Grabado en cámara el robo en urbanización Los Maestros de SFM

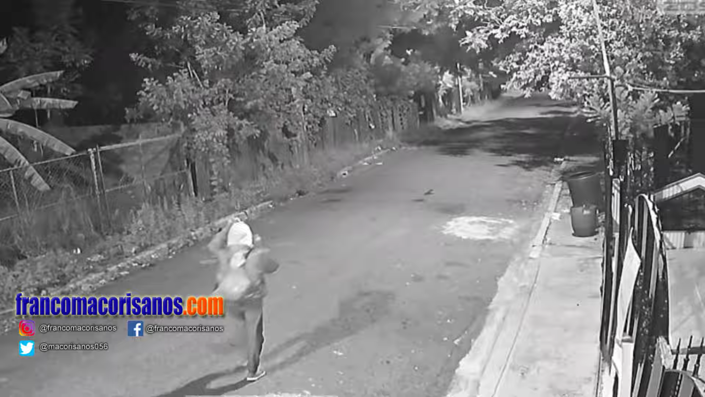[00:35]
José Hernández. José, dígame, ¿qué le pasó? No, se metió un ladrón a la 1:30 de la mañana, se llevó una silla plástica, unos cometos de salón.